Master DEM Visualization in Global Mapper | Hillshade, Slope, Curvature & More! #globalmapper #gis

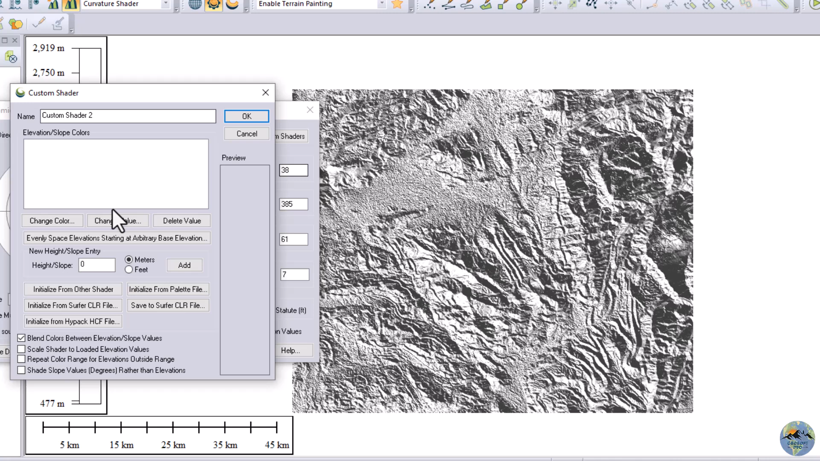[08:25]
here you can use custom shader uh for this uh to change the color shader first
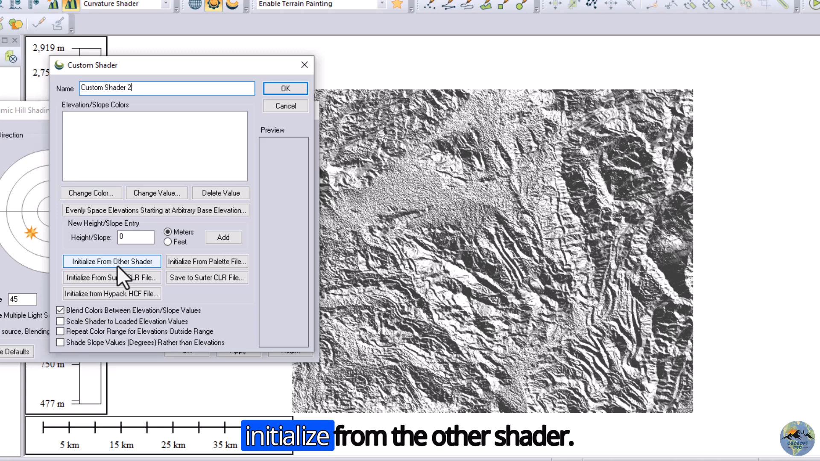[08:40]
initialize from the other shader you can also initialize it from the palette file if you if you have from the surface
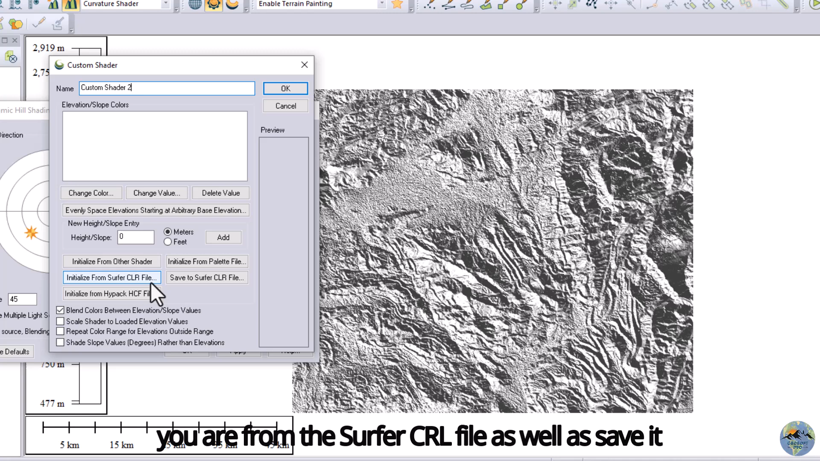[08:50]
crl file as well as to save it and also you
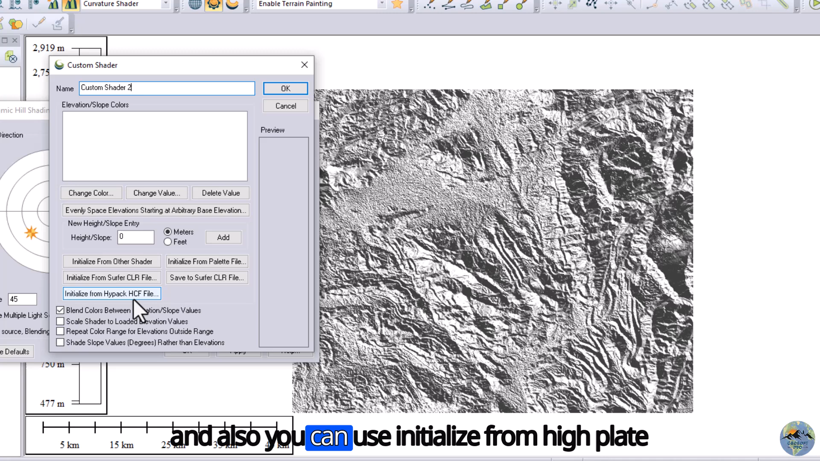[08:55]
can use initialize from hyper hcf file but i will use from the other shader
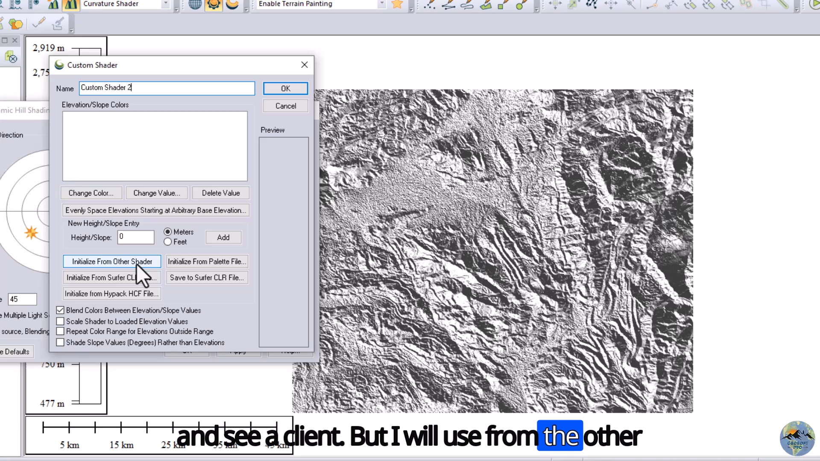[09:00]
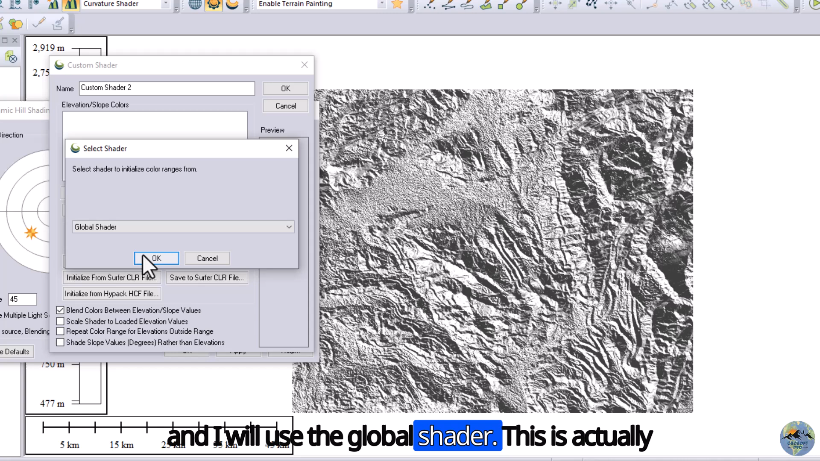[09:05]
and i will use the global shader okay this is actually the global shader now you can choose uh the color for example let me make it uh give it another color like um for example i will change this color
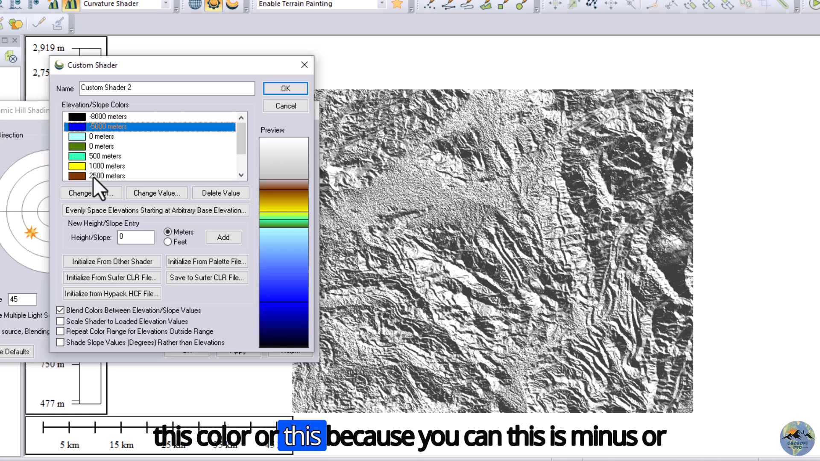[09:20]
or this is actually the zero and this is minus uh negative five thousand meters now let me change the color of this um choose the color you can change the color from here select it and now
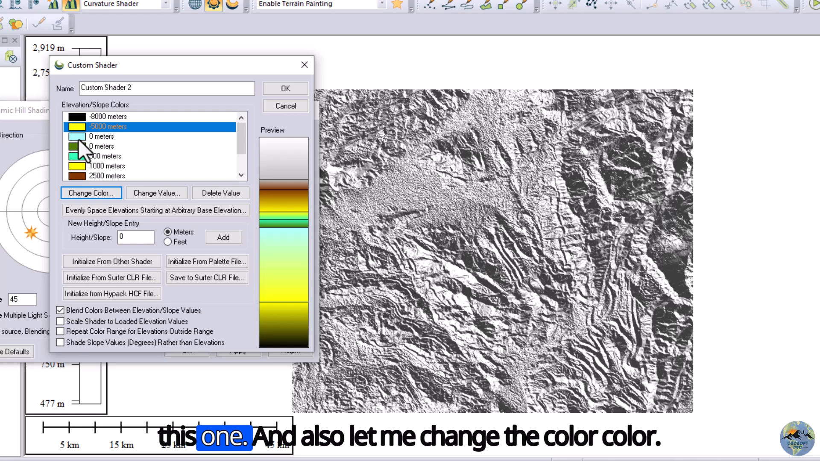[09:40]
change the color to the color i'll make it this one and also let me change the it to the color pillar five hundred let me make it this one
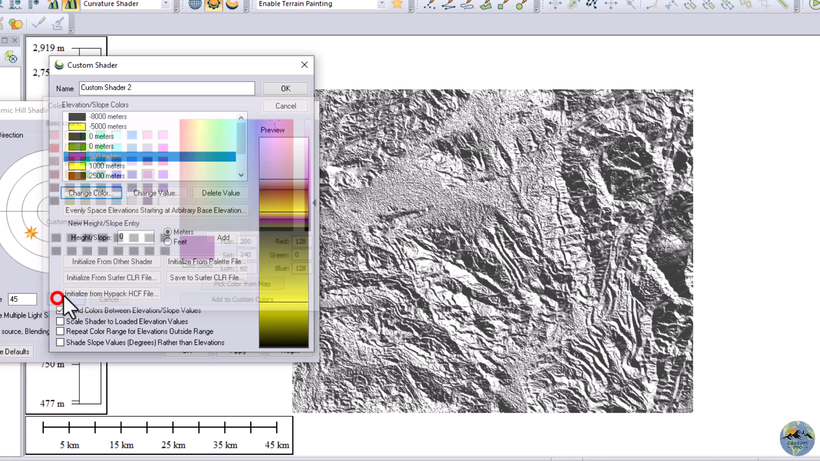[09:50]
it will not look good but i just want to show you how actually this this tool works okay now
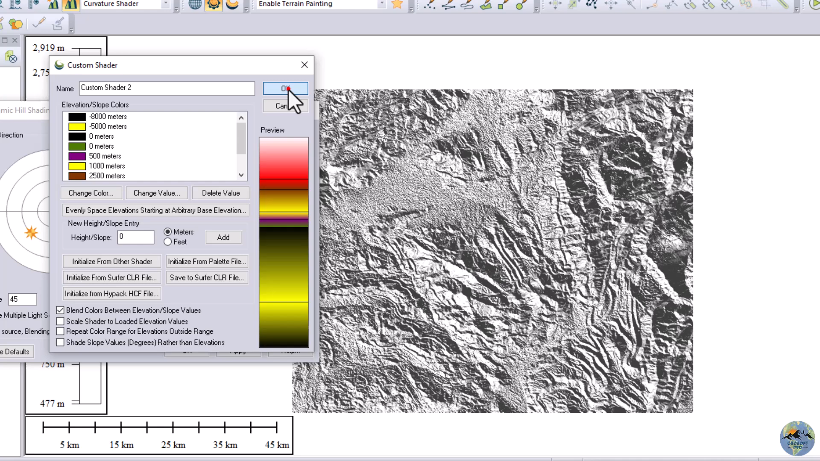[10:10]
click okay and apply it so here you can see
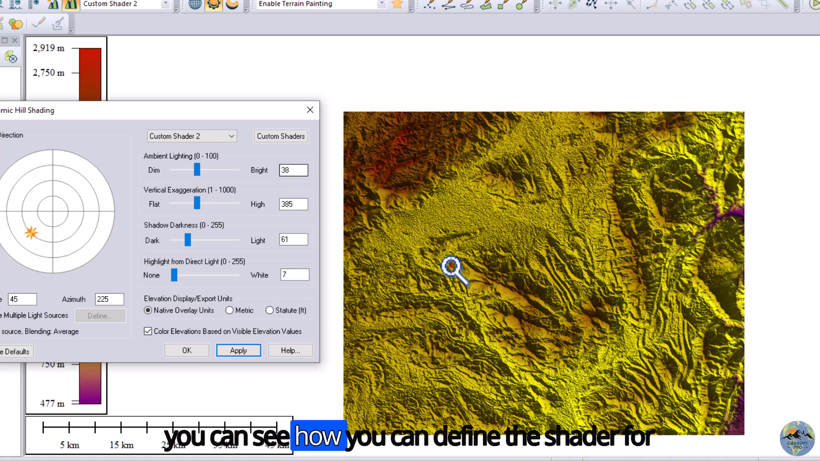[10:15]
how you can define the the shader for your digital innovation model
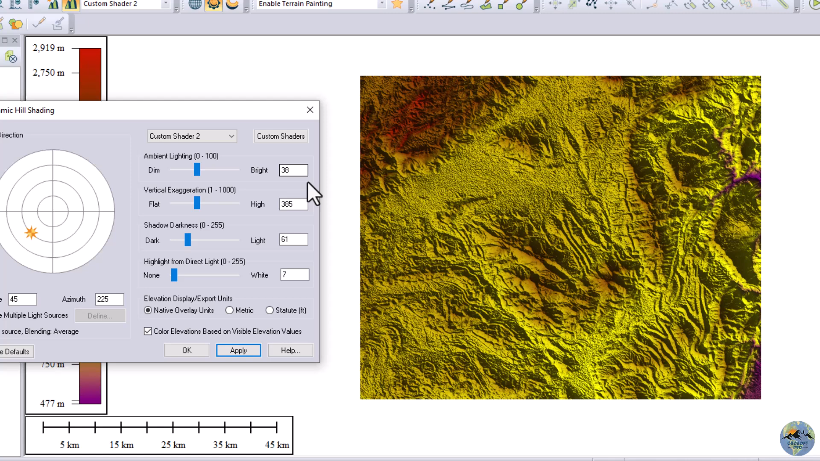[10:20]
and if you don't need uh all these changes so restore the defaults you can restore
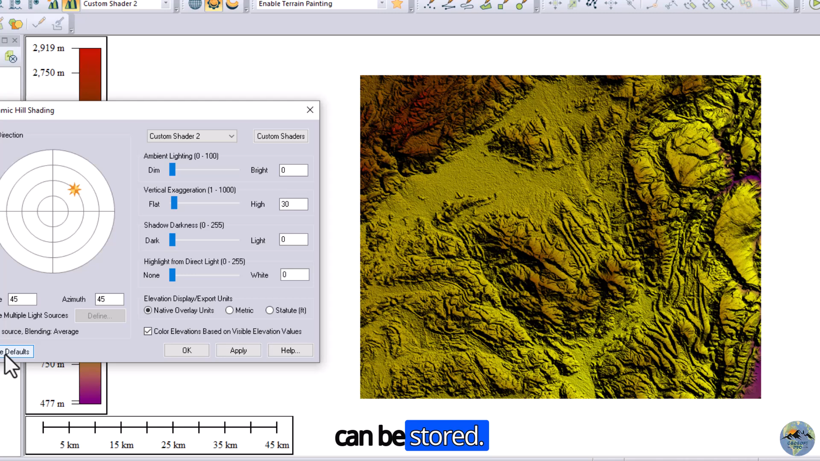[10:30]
it and for this i will choose the atlas shader so you can see you can restore the defaults as well